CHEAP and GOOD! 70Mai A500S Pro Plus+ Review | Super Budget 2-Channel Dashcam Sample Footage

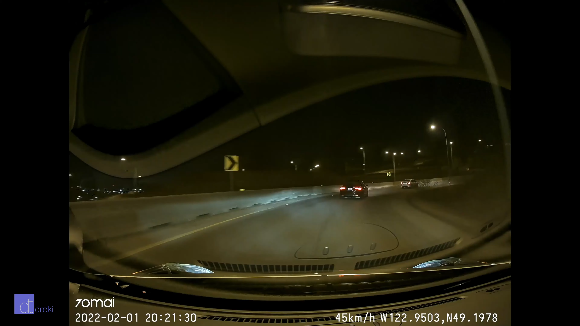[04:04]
While I've been rambling on here we've been looking at night and low light footage which is again very very good for the price. As with most dash cams, don't expect to capture license plates at speed. However, if you're stopped and the conditions are right then you'll likely get the plate off of the car in front of you. It's good enough that you'll be able to figure out the make and model of the other car but likely you will not be able to see its plates.